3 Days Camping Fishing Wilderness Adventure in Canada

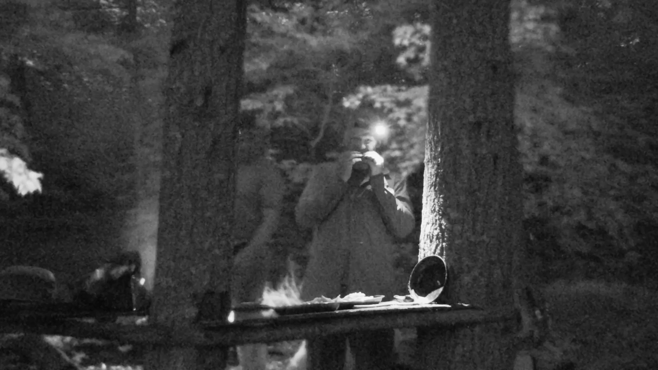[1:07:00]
Eating dinner in night vision. Switching to night vision, you want military style. Mm-hmm. Otherwise you can't see a thing.
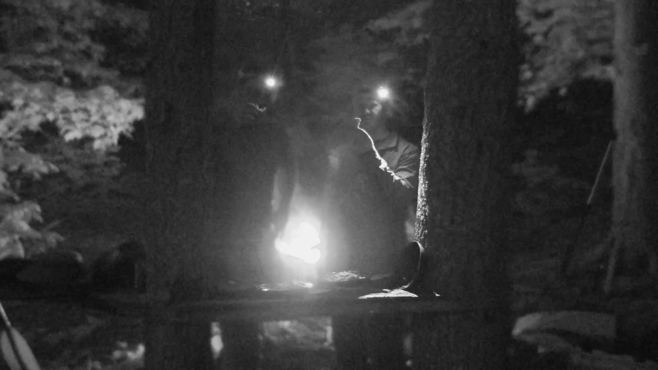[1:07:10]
Mm-hmm. Fish. It's just such a good addition to such a good addition to this meal. Fettuccine Alfredo. Is that fettuccine? I don't know what it is. Probably not.
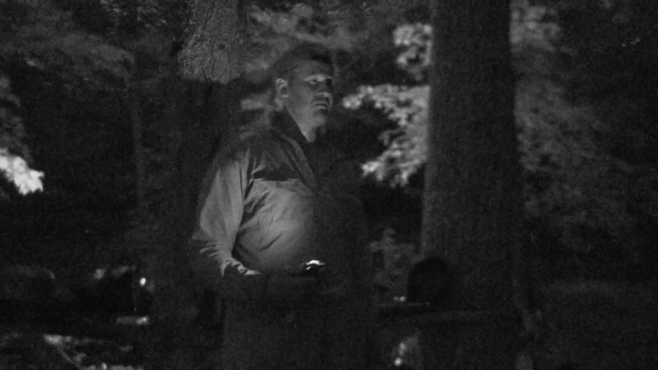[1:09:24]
It's not really good camping in between, so I'm glad we stayed here. At least now I am. We'll see about that tomorrow. But, it's just absolutely beautiful moment. You know, I'm really happy to be out here. And definitely enjoy doing this. It's hard work, but puts you on these amazing places. And
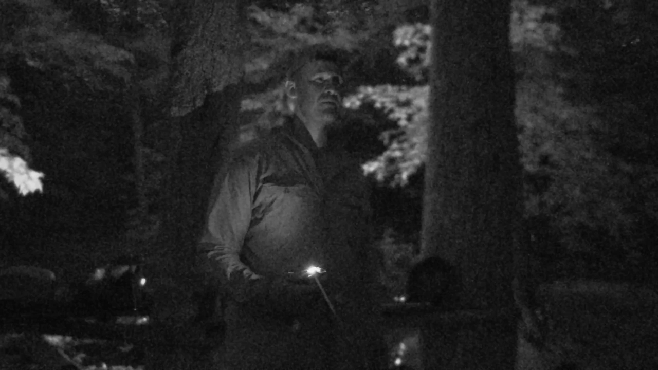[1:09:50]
pretty special moment. Seeing a few fireflies start to come out now.